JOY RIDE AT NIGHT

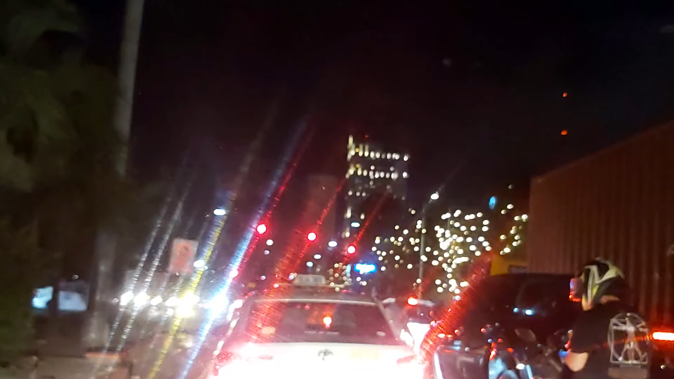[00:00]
Hello guys Hello hello Good evening Nandito ko tayo ngayon sa my Ocampo Street or B2 Cruz Cantulang Ruas Boulevard Along Ruas Boulevard tayo Nakapapansin nyo guys May mga ilaw na mga Parang kumukutitap Sa puno Maging sa kalsada natin guys
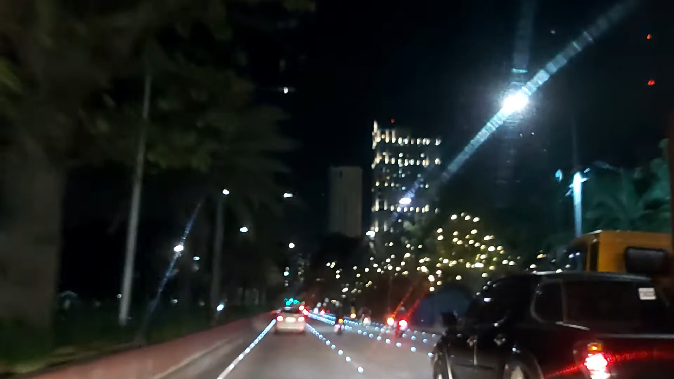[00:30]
Ay may ilaw So alam nyo na Kung saan na tayo Ito ay sa Manila Ruas Boulevard Sa Manila Tingnan mo Ang ganda ng ilaw Pinailawan ni Mayor Diormi Isco Moreno So pero yung iba guys Parang Nag bastid na May mga bastid yung iba
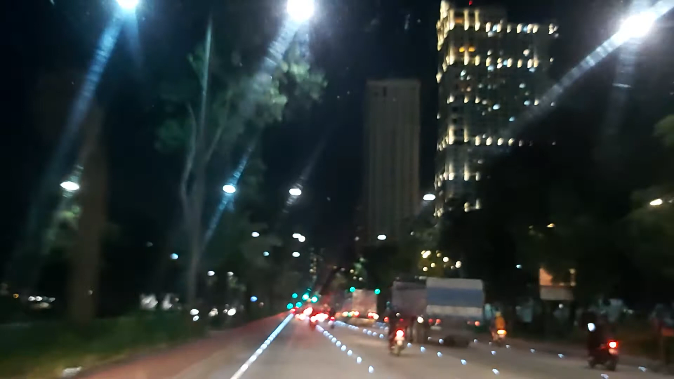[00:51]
Ayan pero Total All in all Ay maganda ang Liwanag ng
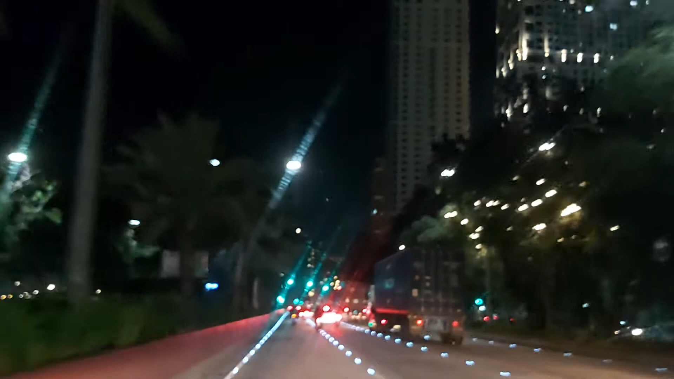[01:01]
kalsada Ayan May mga ilaw Ayun Nag-stop pa Naabutan ba tayo ng stop
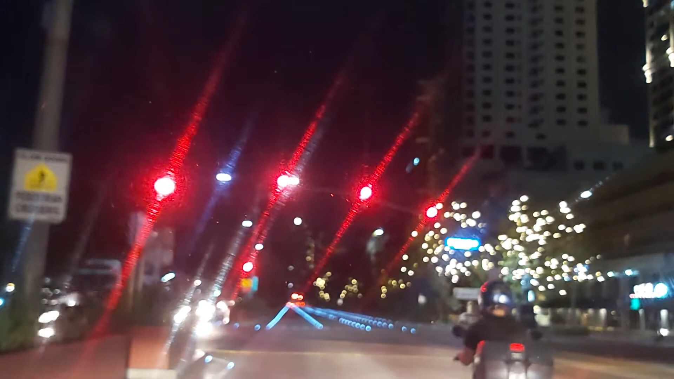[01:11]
So yan guys Nandito tayo sa Kanto ng Kirino Ruas Boulevard Tingnan mo Tingnan mo yung Road sign Or yung Street sign Kirin na abin nyo City of Manila At May mga ilaw Ang mga puno dito Yung service road Yung service road Lang Ruas Boulevard
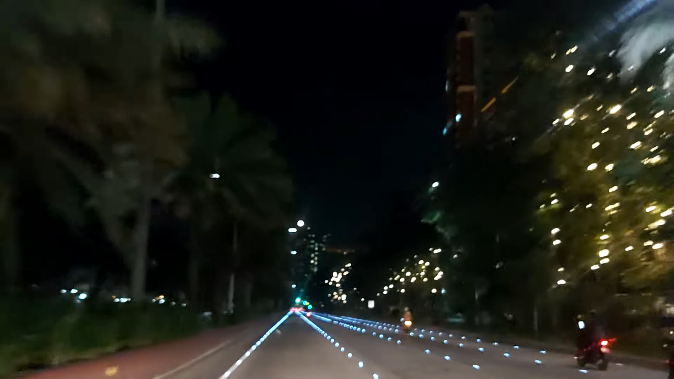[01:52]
Tingnan nyo Ang Manila Today Ayan May ilaw Ang kalsada Ayan guys Tingnan natin kung hanggang saan itong kalsada Tingnan natin Ah kalsada Ilaw sa kalsada Ah Tingnan natin Hanggang Ruas Boulevard tayo Bupa natin Hanggang Ruas Boulevard Ng Luneta
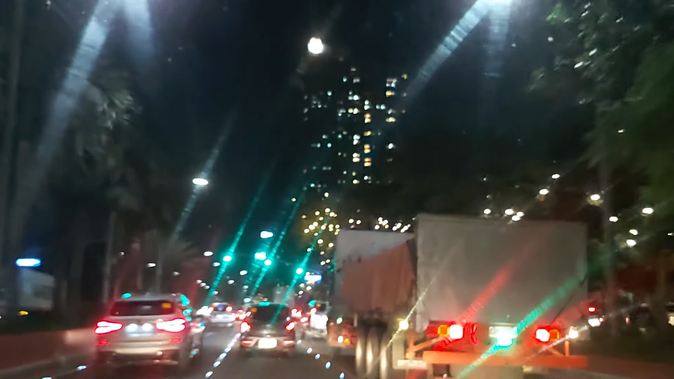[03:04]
Ayan Tumawid tayo dito sa Pedro Hill Street Pedro Hill Street Mga guys
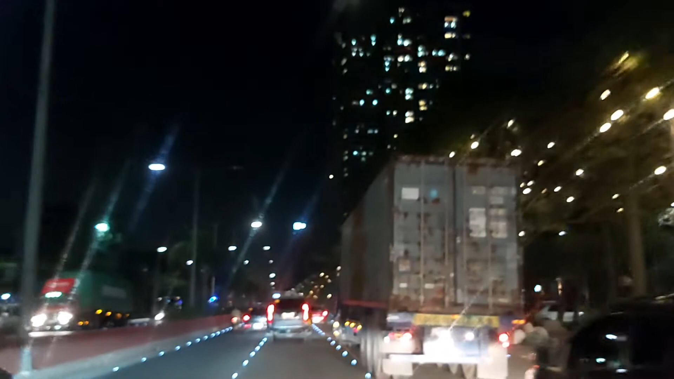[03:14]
Ayan Ang daming mga Daming mga Container Bon Ayan Dito na tayo Alas tapat na tayo Ng Yuris Embassy Ayan Approaching na tayo Ayan guys Ang ilaw Sa gabi May ilaw May ilaw Sa gabi Ang kalsada
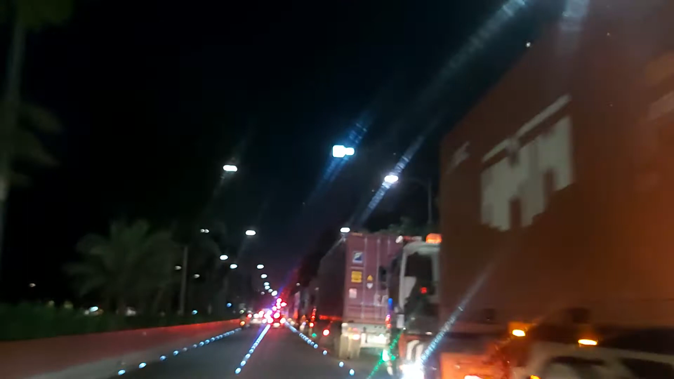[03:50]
At Ang mga Puno Mayroong ilaw Ayan Napakahaba Nang pila Nang mga Truck Mga Container Bon Ayan Ito na mismo Ang tapat Natin Ang U.S. Embassy Ating Kaliwa U.S. Embassy Guys Ang dami nila Mga Container Bon
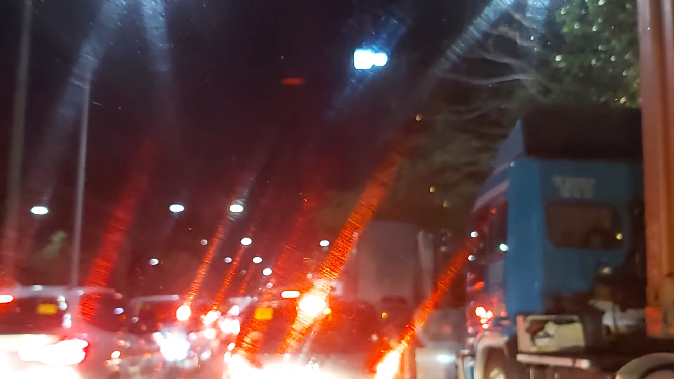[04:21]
Ayan Ngayon ay Araw Nang Monday February 8 February 2021 So guys Diretso pa tayo Doon sa May Lunita Harap ng Resolve Park Mayroong Plug
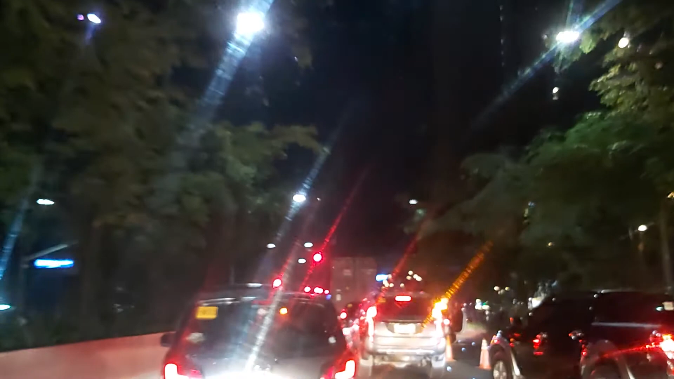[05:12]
Kalsada Guys Ginagawa Ayan Dito na tayo Sa May Ewing Avenue Mayroon Mayroon palang Code Repair Dito Malagay Emergency Sheen Ahead Ayan Guys
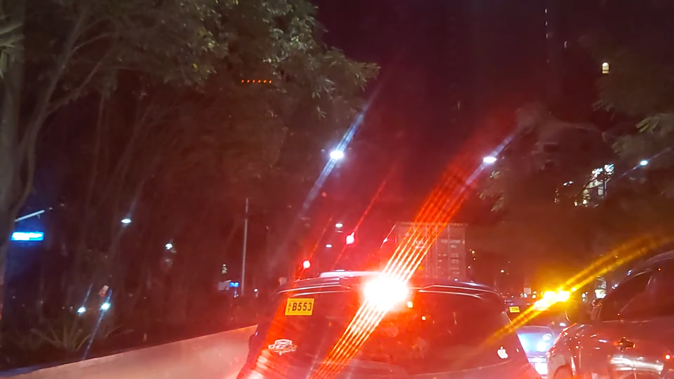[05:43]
Tignan Natin Malapit na tayo Dito Lumagpa Sa May Lonita Park
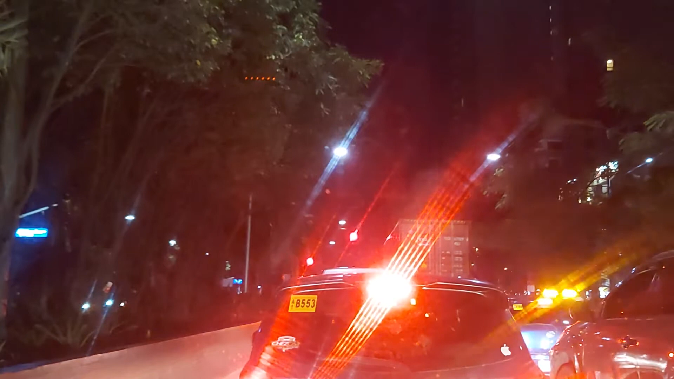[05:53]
Tatawid na tayo Sa May Kalaw Kalaw Street
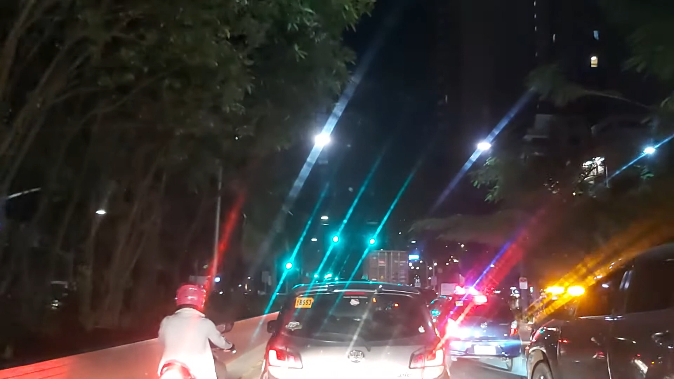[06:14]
Ay Merong Merong Ambulance Ano kaya Mayroon Mayroon May ilaw Pa rin May ilaw Pa rin Ang Gitna Lang Kalsada Tingnan Natin Hanggang Doon
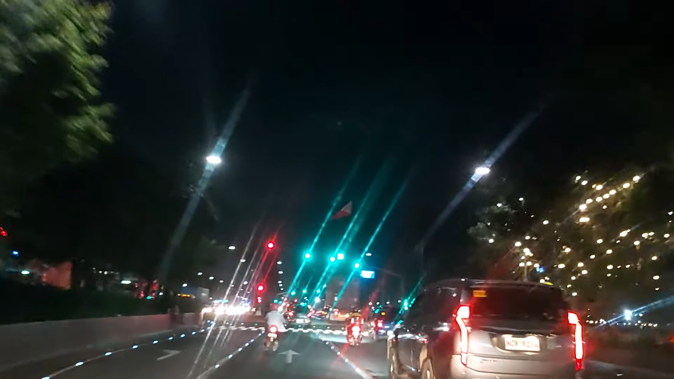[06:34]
Ayun Pati Harap Ng Lunita
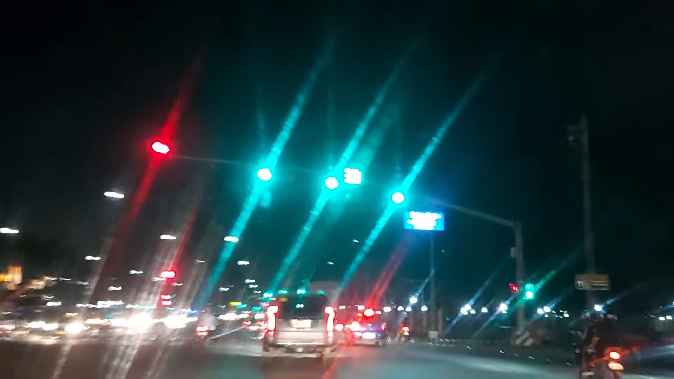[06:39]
May ilaw Pa rin Ayan Guys
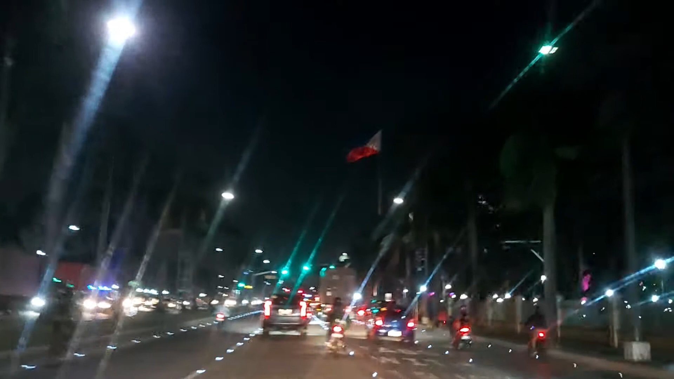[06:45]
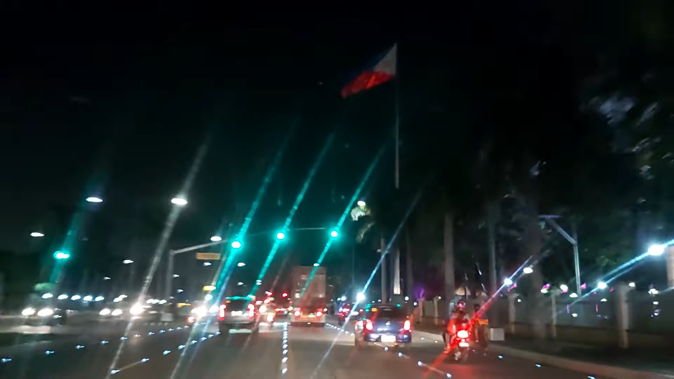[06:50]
Mayroon Nandito Nandito Nandito Na tayo Sa Harapan Nang Luneta Ayan Guys Tuloy Tuloy Lang Yung Ilaw
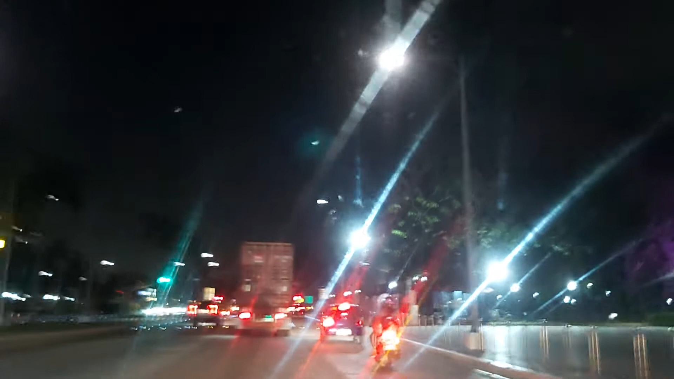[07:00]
Ayan Hindi ko alam Yung Papuntang Pier Pier South Kung may Ilaw pa rin Yung
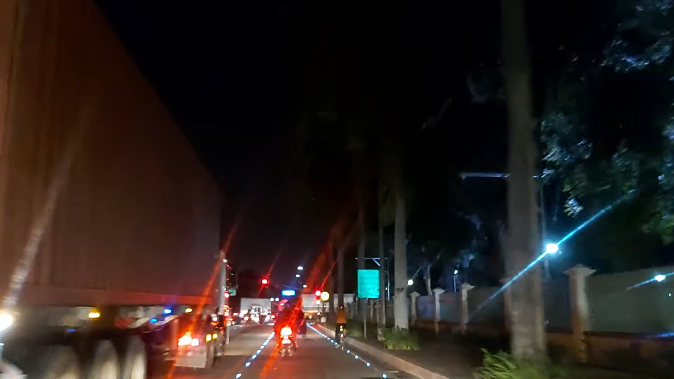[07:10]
Kalsada Doon Tingnan Silipin Natin Kung kaya Nating Masilip Pero tayo Ay Kakanan Na Dito Ayan
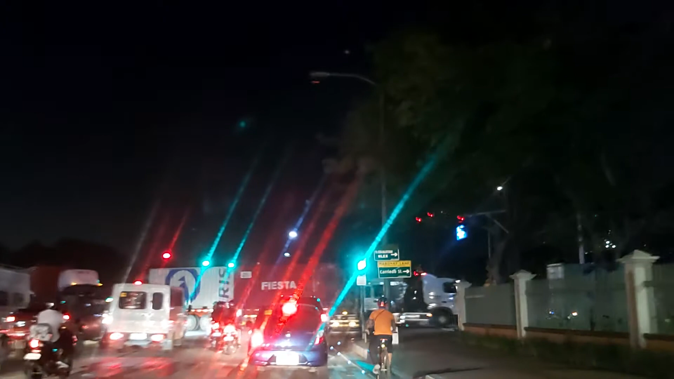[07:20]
Ayan Guys Habol Ang Mga Container Ban
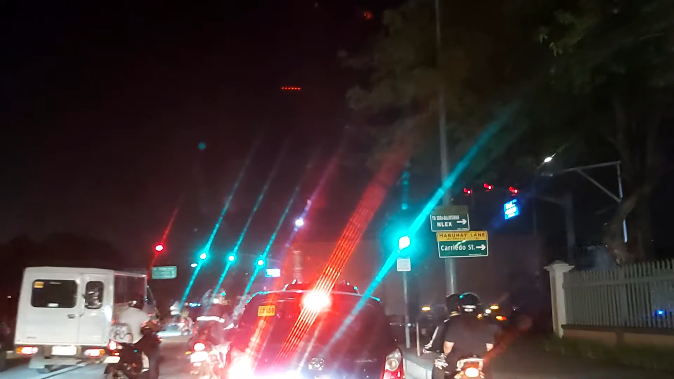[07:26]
Okay Guys Mayroon Palang Ilaw Kung Hindi ko Alam Hanggang Doon Sa Dirpan Bridge Ba Yan So Ako Ay Kakanan Na Dito Sa Ayan May ilaw Din Pal Dito
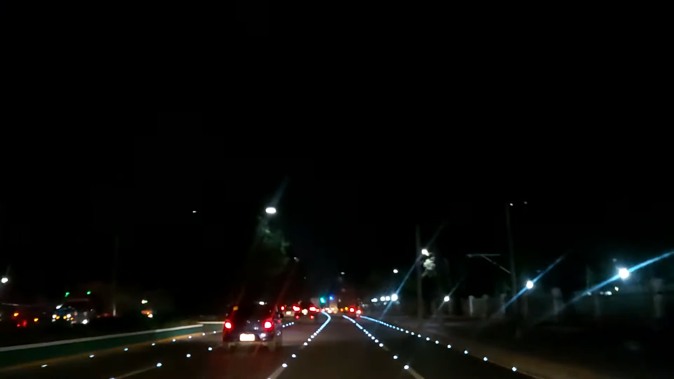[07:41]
Yung Tawag Na Street Na To Ayan Guys Ang Ganda Pa Rin Ang Ilaw Hanggang Kiyapo Ba To Loton Ay Kiyapo Loton Ba To Ayan May ilaw Pa Rin Yung Kalsada Dito Yung Dito Sa Mismo Ilaw Sa Baba Sa May Kalsada Na Maapakan Yung Gulong